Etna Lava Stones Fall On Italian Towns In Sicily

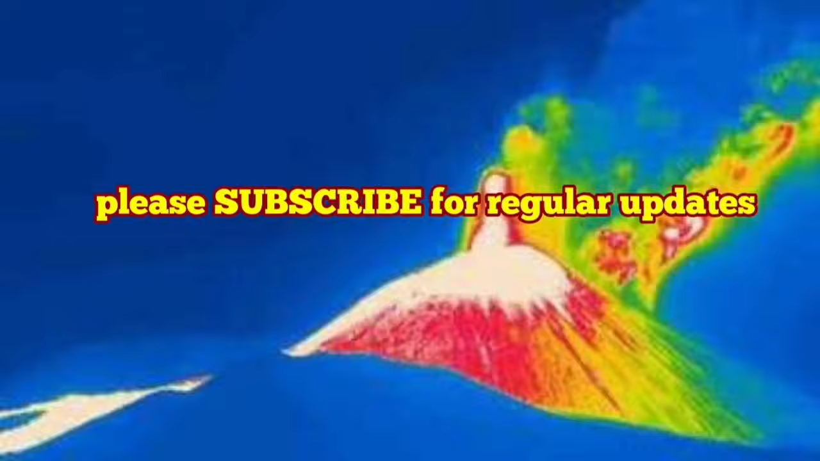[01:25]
you can see the of course the tip of the volcano where the eruption is happening is hottest dispersed so